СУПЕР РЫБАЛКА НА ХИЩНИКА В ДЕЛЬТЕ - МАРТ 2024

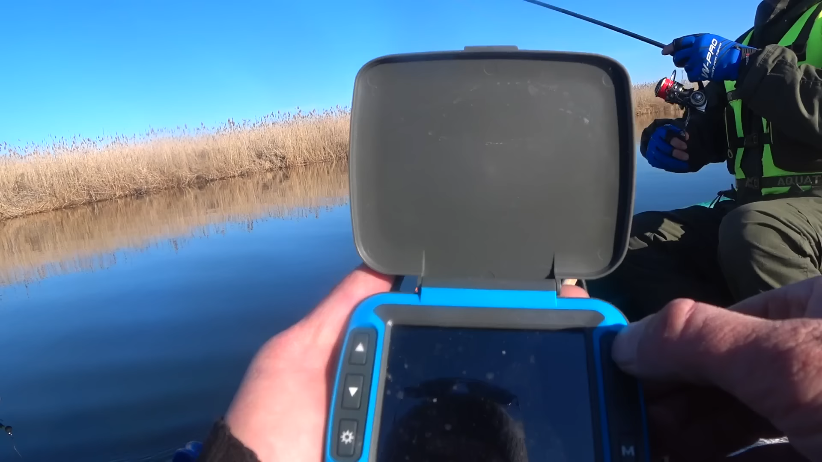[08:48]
достали И холодик Опустили датчик Открываем Включаем И смотрим Под нами 9 9 метров Грубо говоря Так друзья Ну что,